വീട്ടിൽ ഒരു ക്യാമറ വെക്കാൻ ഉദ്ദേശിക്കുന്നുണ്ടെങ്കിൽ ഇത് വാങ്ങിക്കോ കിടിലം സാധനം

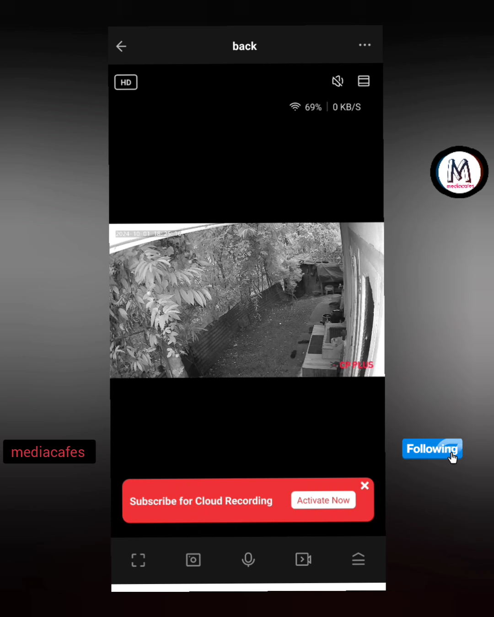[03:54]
If you have a cloud storage, I can save the memory.